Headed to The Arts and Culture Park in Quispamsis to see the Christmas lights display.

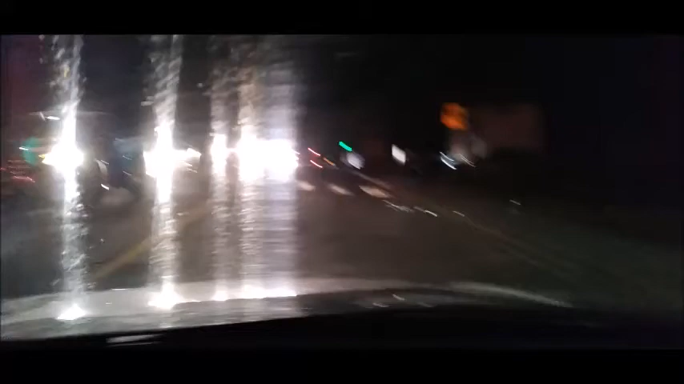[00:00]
Right, so the parade is over, and there's traffic everywhere. Lights and traffic. I'm holding my camera so it's pretty bouncy. We're in Quispamsis. We're gonna drive there. We're in Quispamsis. Wipe our lights off.
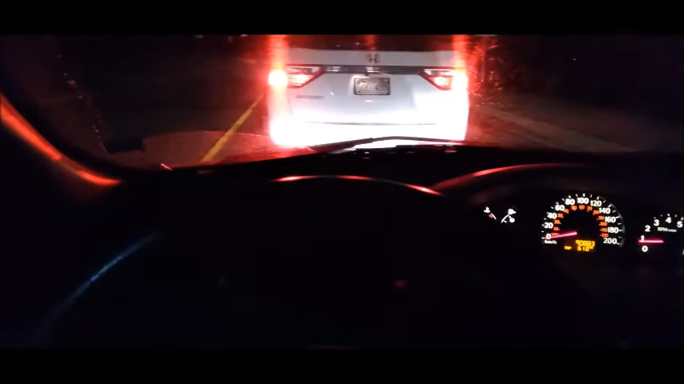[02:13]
Knox is right, we got in the car at 6:46,
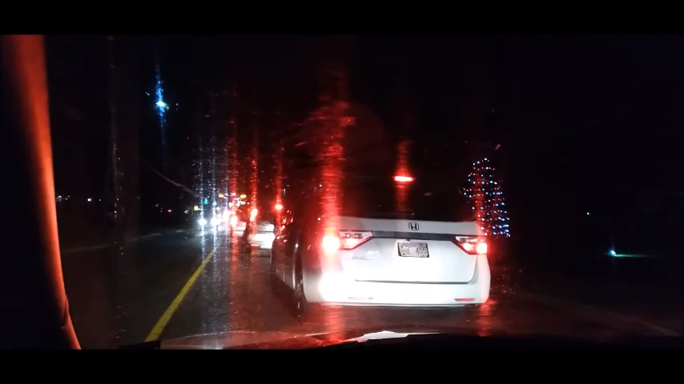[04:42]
So we'll be a bit getting out of here. See, Knox, can you see the parade now? Yeah. Holy crap, there's a lineup behind us. Not sure what's the front of it is, I think there's gonna be It's still in the parade, so it's not at the Irving yet. In the back of it is almost to Tim Hortons.